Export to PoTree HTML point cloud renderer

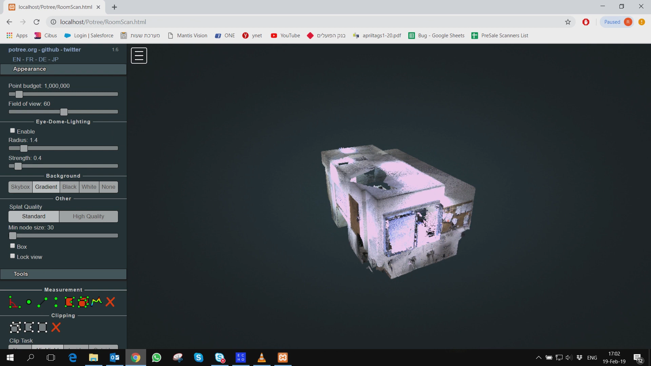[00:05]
In this video tutorial we will show you how to export F6 and F6 short range to HTML format using Portree,